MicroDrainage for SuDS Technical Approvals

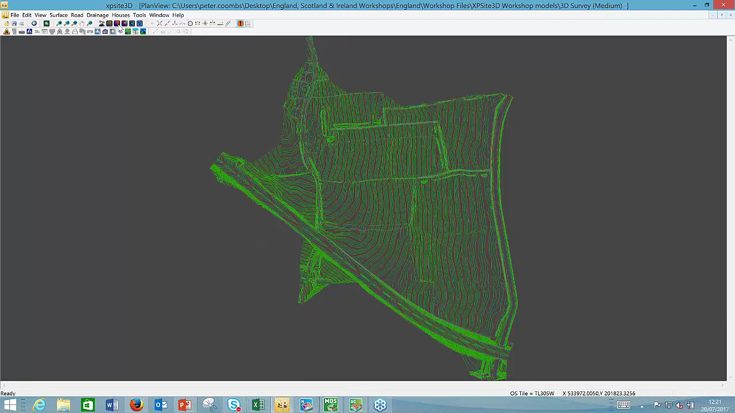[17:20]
the higher ground is over on the left hand side and the lower ground appears to be on the right hand side um we can display this the surface as um sort of like a heat map red being high blue being low so that helps us to orientate ourselves a little bit better with the topography but it's not really showing me where the where the water is going to flow where my outfalls are going to be um it's showing me that it's going to be somewhere over to the east of the site rather than to the to the west of the site unless the development well that's the next question where is the development located uh
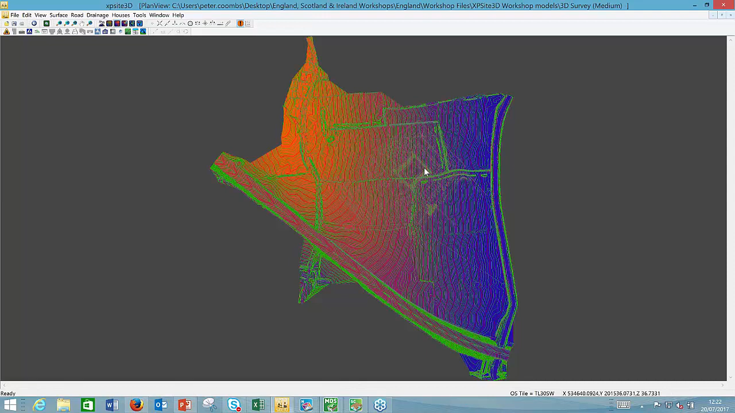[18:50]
they can into the confines of the site hand over the layout to the civil engineers and say there you go guys design the roads design the drainage make it work for me and you're being restricted right at the very outset with overland flood routing and let's let's just have a look at what i mean by that so in terms of micro drainage if i open up micro drainage it's the same model i've imported the terrain model i can import the cad drawing as well and i've got a heat map on here i've just i've just put in different colors as well so again red red is high light blue is low so we get a little bit more sort of a little bit of detail on that
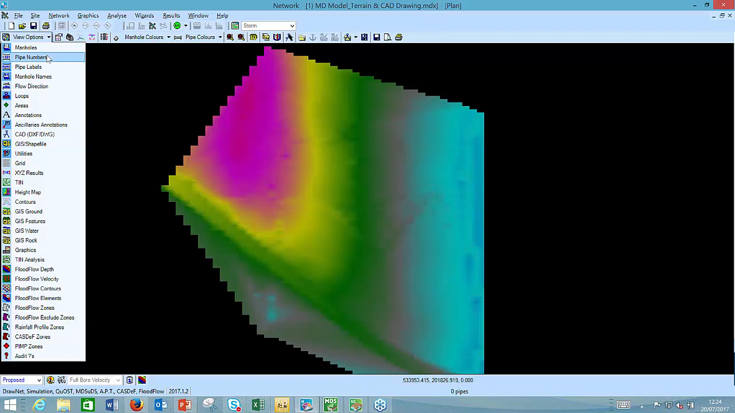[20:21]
space create amenity improve biodiversity you see what i'm where i'm coming from with the suds manual so what i'll do let me just switch off the heat map so i'm in micro drainage and i'm using um draw net to illustrate this plus flood flow by the way just just to let you know what i'm what i'm working with you'll you'll see all the modules in the bottom left hand corner of